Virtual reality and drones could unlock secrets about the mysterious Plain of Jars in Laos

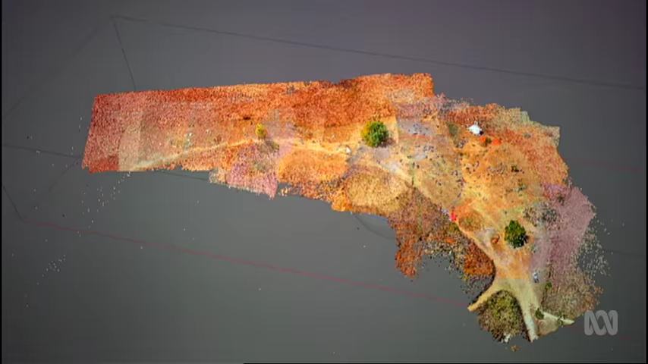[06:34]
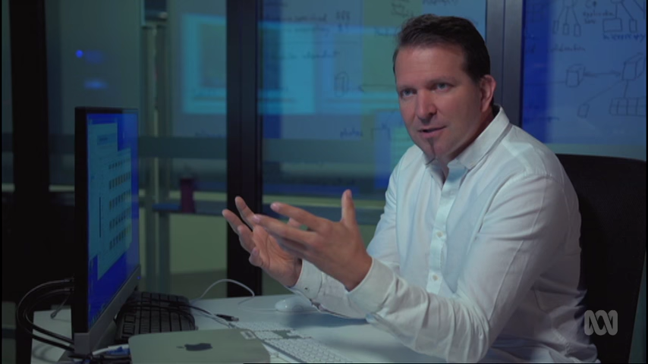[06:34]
I zoom right in you can see each individual pixel. There's also little blue squares and those blue squares represent the position that the drone was at when it was taking photographs.
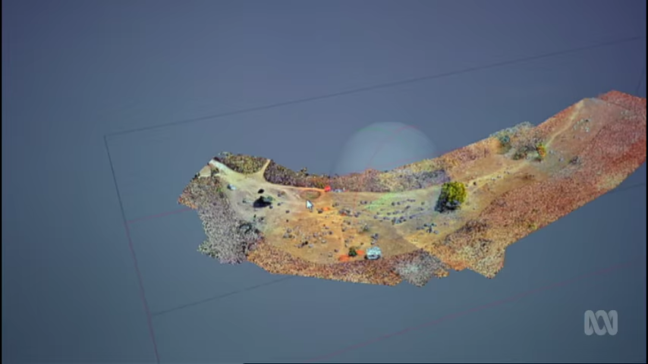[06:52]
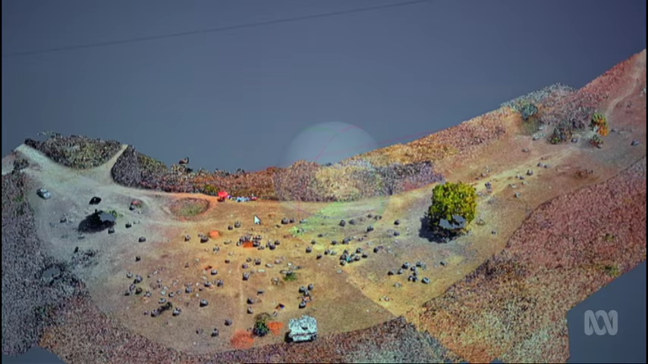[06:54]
This image now you're looking at the 3D model as a textured wireframe.